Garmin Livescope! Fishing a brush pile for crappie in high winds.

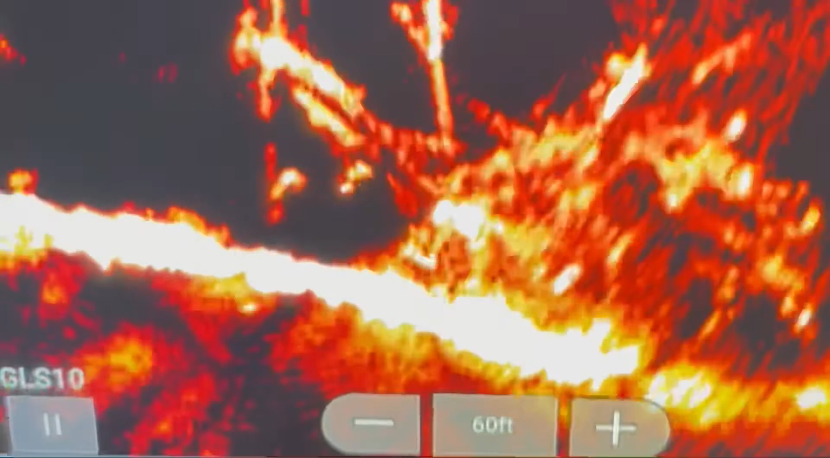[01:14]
That right there is a brush pile in the water. You can see the fish, bright white dots sitting there.
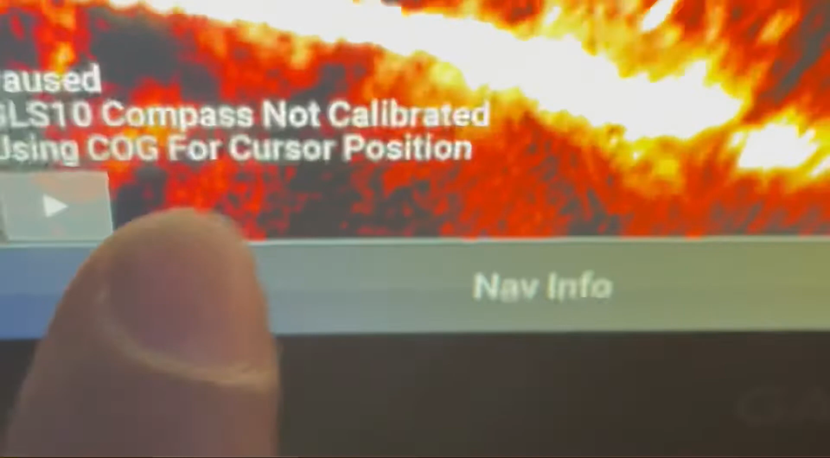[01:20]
There's a fish right there.
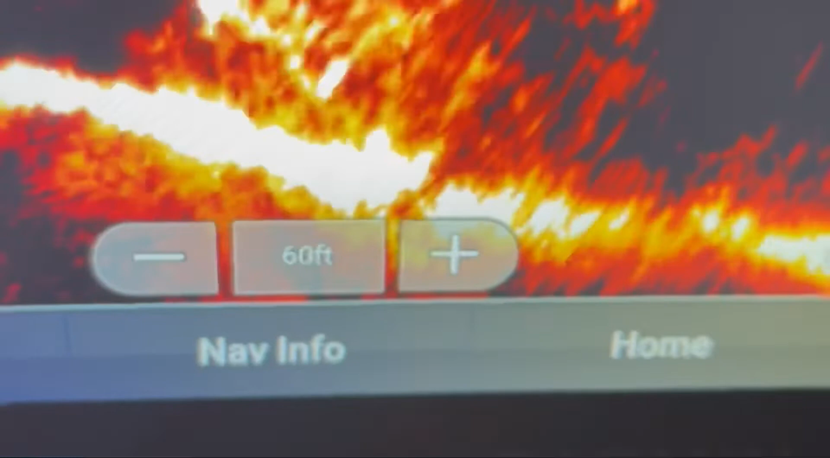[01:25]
There's a few up here, one right there. There's some over here.